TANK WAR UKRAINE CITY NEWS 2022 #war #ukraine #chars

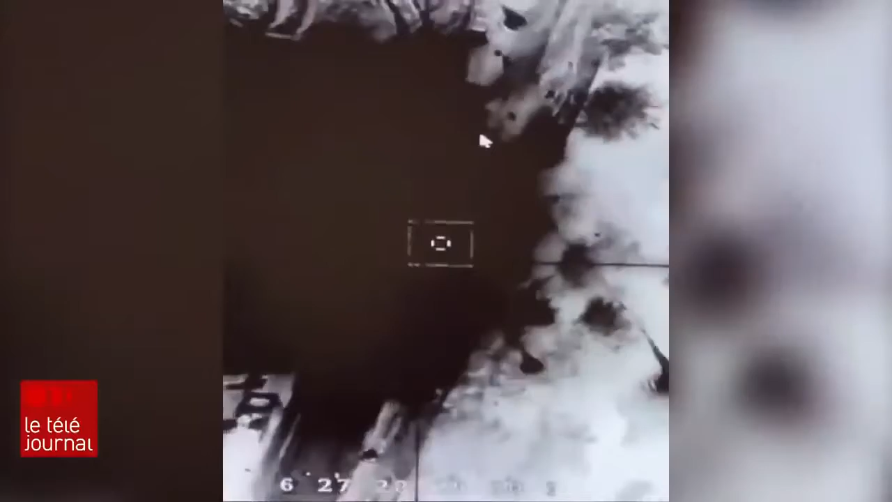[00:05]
Des Ukrainiens se réjouissent de l'explosion de tanks russes abattus par leur armée.